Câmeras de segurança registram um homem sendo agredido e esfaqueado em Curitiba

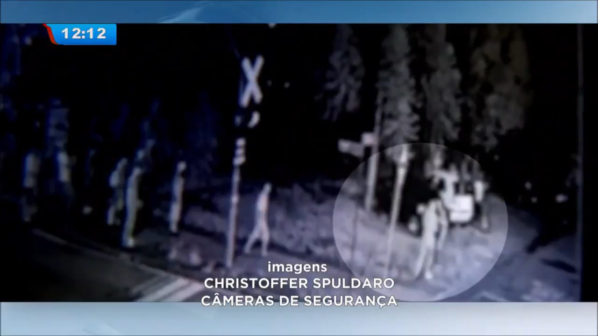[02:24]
Uma turma aparece no canto, mas estão todos só olhando. O homem mais alto bate demais, esmorra o mais baixo até ele cair.
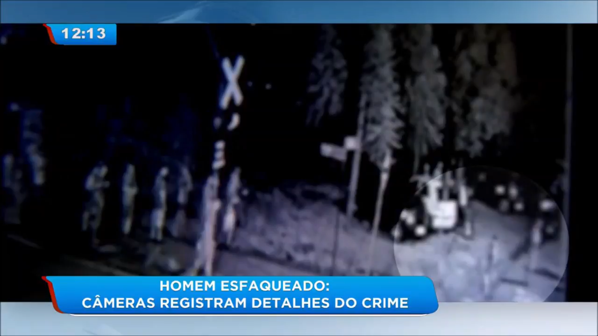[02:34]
Já no chão, é chutado três vezes. Testemunhas disseram que o rapaz que apanha pediu socorro para os amigos. Ele e os amigos aparecem nesta outra imagem, correndo pela rua. Eles estão atrás do homem alto que fugiu. Três minutos depois, o mesmo grupo aparece na imagem. Agora eles não correm, só caminham.